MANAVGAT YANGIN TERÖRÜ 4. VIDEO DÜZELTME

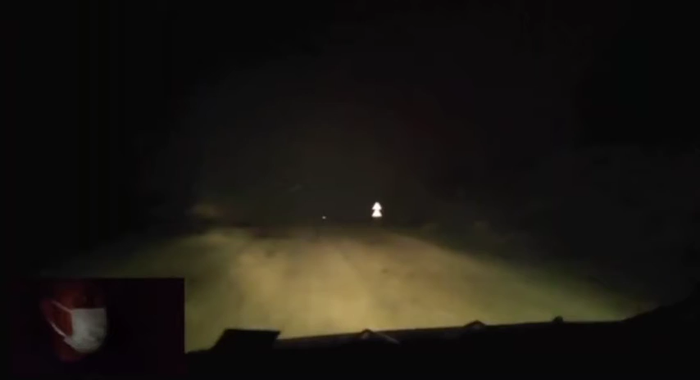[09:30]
Arkamda dumandan göz gözü görmüyordu. Yetişemedim. Önümdeki su kamyonla geri dönüyorum artık. Onun da eli yoktu.